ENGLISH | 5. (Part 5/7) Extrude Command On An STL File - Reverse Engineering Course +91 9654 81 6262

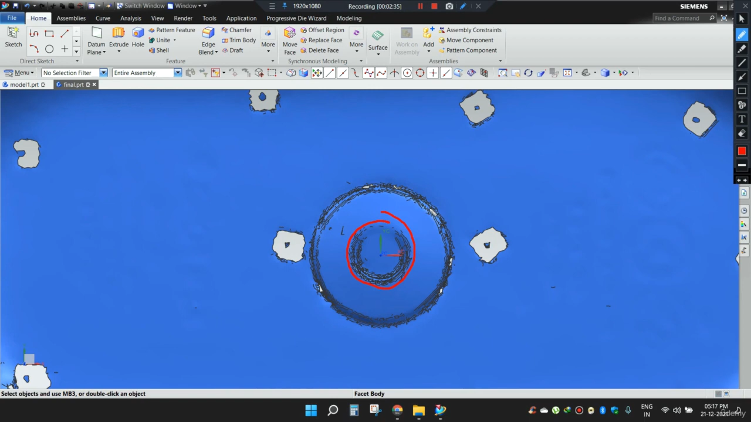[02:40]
to save this progress now just for the reminder I need to tell you that we
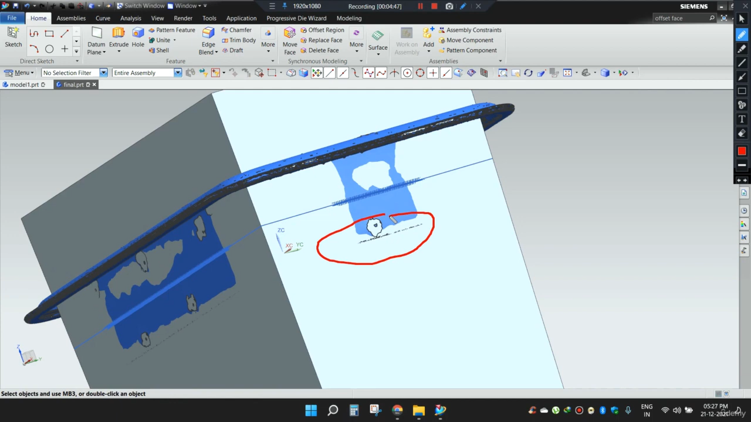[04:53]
this side and this side on the fourth side
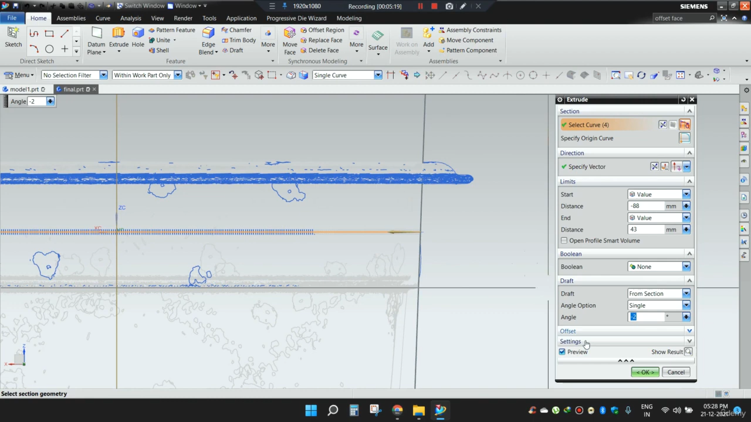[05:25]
now if I do it minus 2 and see the result from the outside I observe that it is matching here here also
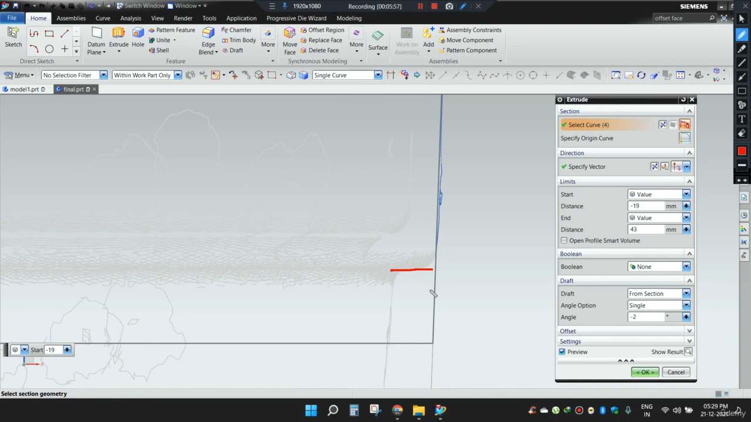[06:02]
for the sake of simplicity for now I will keep it a little bit more now suppose here let's see how